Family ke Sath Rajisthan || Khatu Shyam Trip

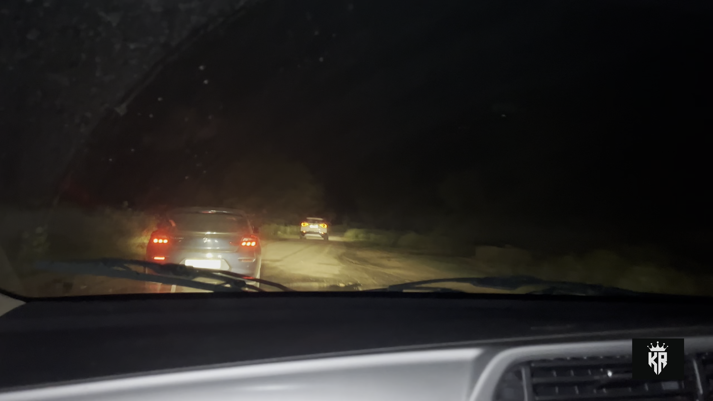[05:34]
बढ़िया रोड आ चुका है, पहाड़ों वाला, पहाड़े पहाड़ और एकदम वीरान जंगल पीछे। हाँ, रात के भाई करेक्ट 1 बज रहे हैं, करेक्ट भाई जिसे बोलते हैं, करेक्ट भाई करेक्ट।